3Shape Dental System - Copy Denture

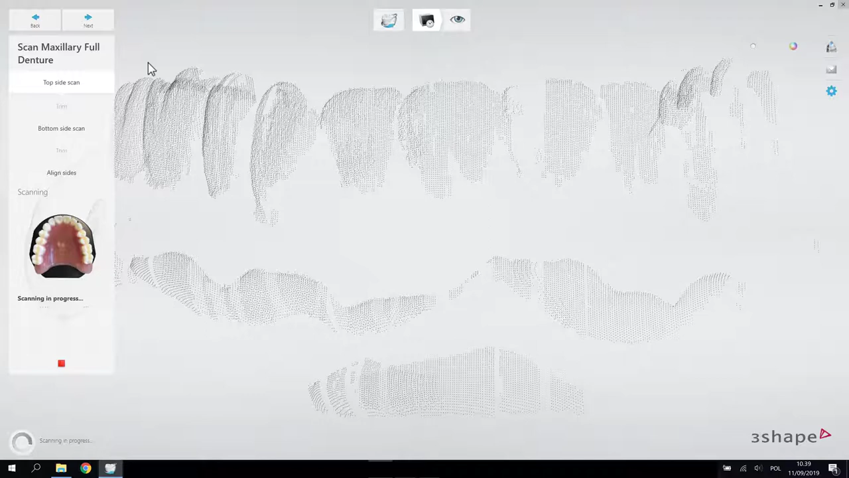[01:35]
start scanning the top side insert the copy denture with the teeth facing upwards into the scanner and perform scanning when the scanning is completed trim away the blue tack from the scan scan the bottom side insert the upper side of the denture with the teeth facing downwards into the scanner and run the scan